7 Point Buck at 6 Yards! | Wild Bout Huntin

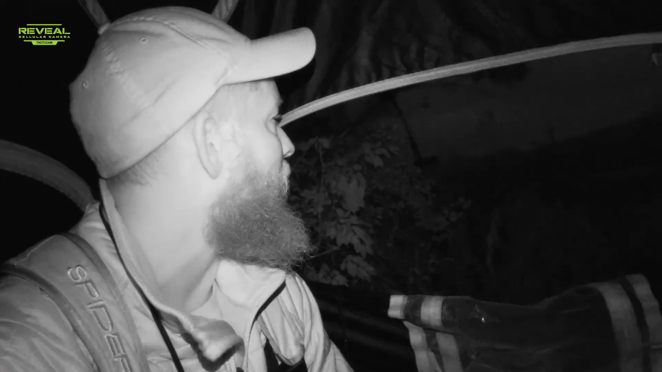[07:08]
But, what the heck is that? What is it? I don't know. Something just moved there.